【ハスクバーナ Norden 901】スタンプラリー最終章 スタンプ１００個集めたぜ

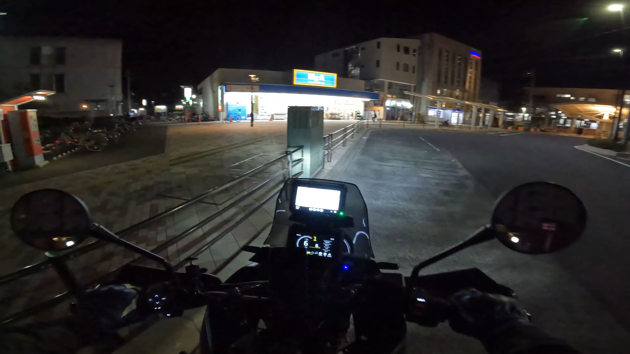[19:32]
ないぞ。あ、あれか、見つかったかも。 はい、鶴見駅駅前到着。
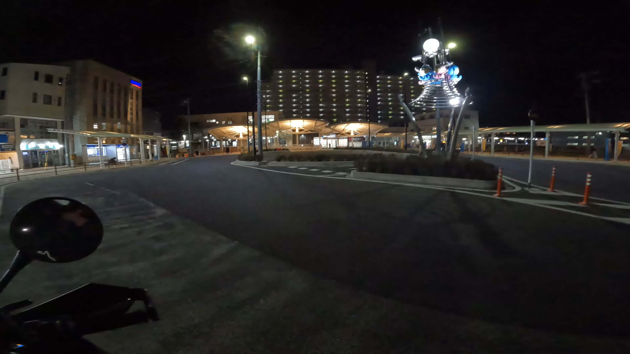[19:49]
おお、なんかかわいい時計がある。マンホール、なんだこれ。はい、スタンプ押す。
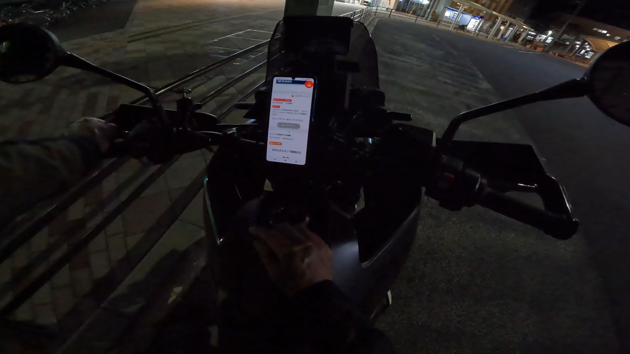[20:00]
はい、スタンプ入手、おしまいと。
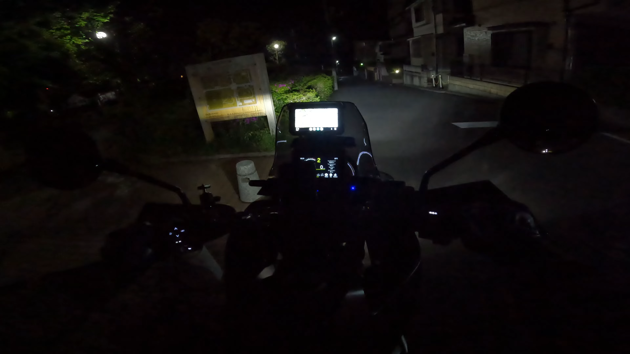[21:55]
お、ガンダムだ、所さん。惜しいね。